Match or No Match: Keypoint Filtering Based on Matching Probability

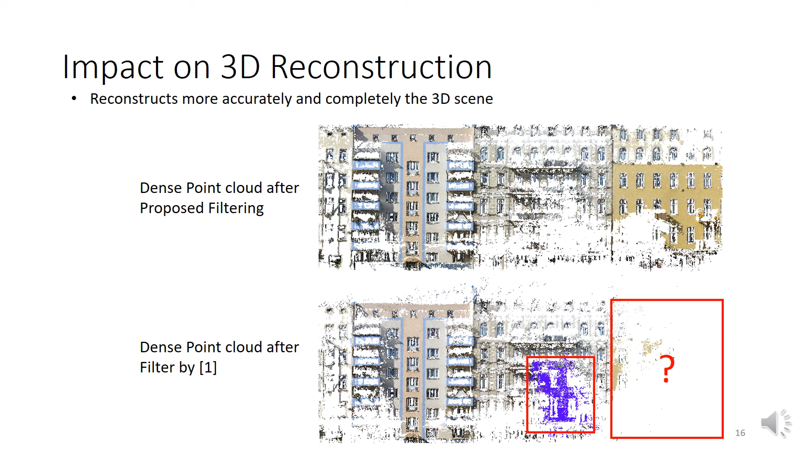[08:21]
In fact, in this example, the proposed method reconstructed 32% more points than filtering based on Hardman et al. This large difference comes mainly from the rightmost facade, which is missing or mismatched to the centre facade by the second method. The wrongly reconstructed points are marked in purple. The proposed algorithm also reconstructs more precisely the ground truth geometry, even if using one single stereo pair. The challenge in this test was to reconstruct the 90 degree corner of the depicted building. A reference point cloud, shown in blue, was created by using 30 images of the whole building.
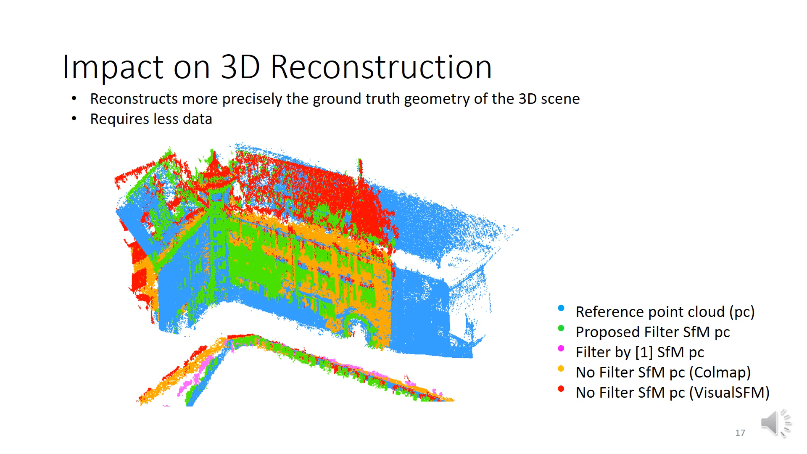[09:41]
fail to preserve the geometry, providing much wider angles. So, the proposed method, except for improving 3D reconstruction accuracy, precision and time efficiency, it also manages this, requiring less data.